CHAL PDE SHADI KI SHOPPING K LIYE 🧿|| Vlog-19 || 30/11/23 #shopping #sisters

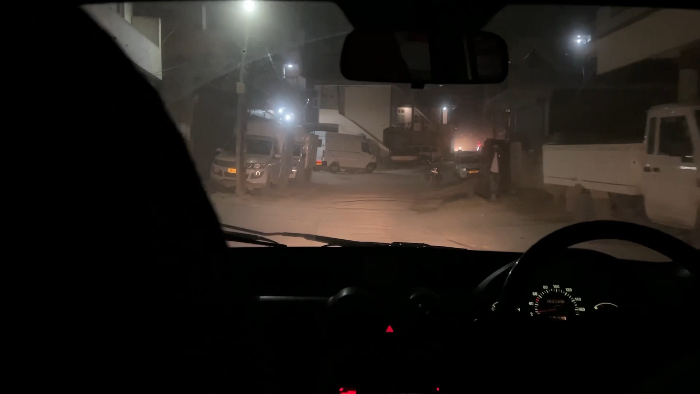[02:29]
वही रोड है जो डूब गया था यार.
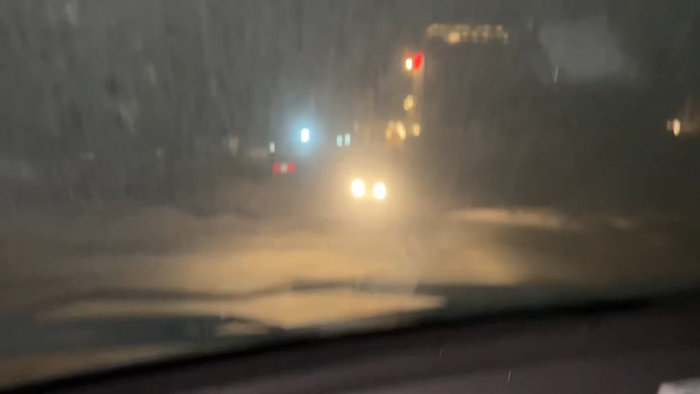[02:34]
बहुत रोड खराब है ये. चलो फिर भी गाड़ी वोड़ी चलने की कंडीशन में होगा.
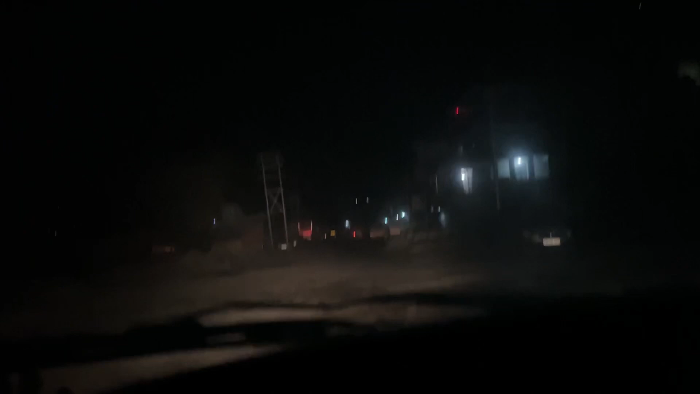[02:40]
पहले तो बिल्कुल भी रास्ता नहीं था, वहां घर घर तक था पूरा पानी. अब प्लेन रोड है.